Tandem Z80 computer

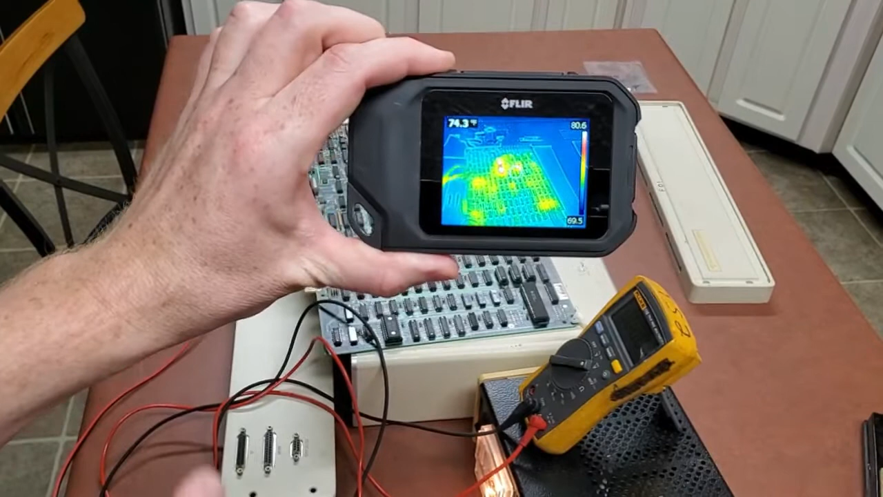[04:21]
On screen: spot 74.3°F
So the two things on top of each other are the, are the serial chips. The thing to the right is just the processor.
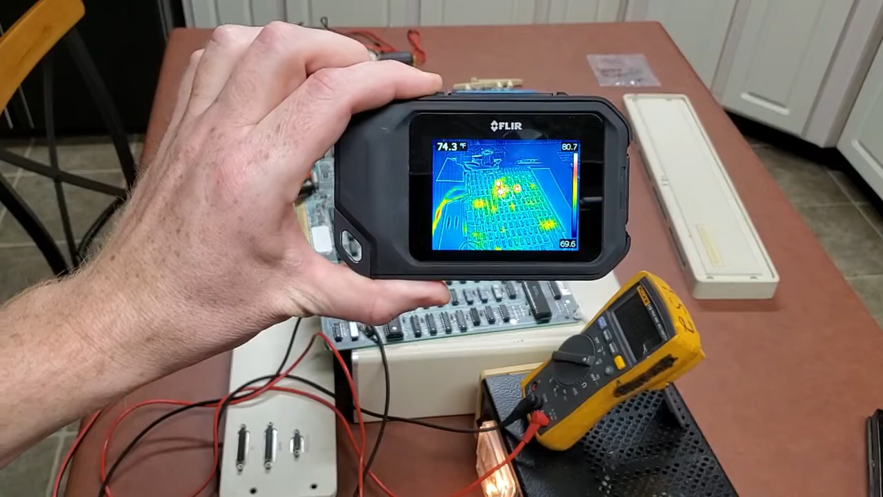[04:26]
On screen: spot 74.3°F
And, um, and I, so I went ahead and got it all the way up to five volts and it's only pulling a little over an amp. So maybe it's normal.
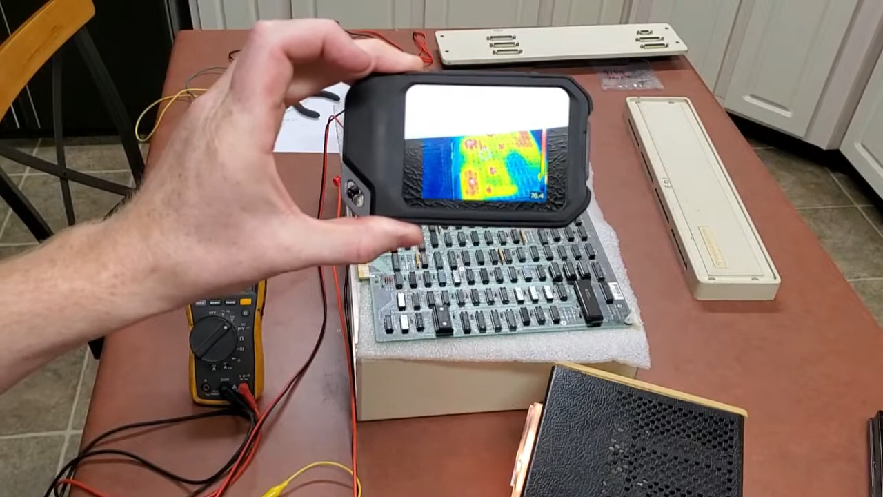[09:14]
Which isn't hot. So we'll let that go for now. Yeah. I can feel them.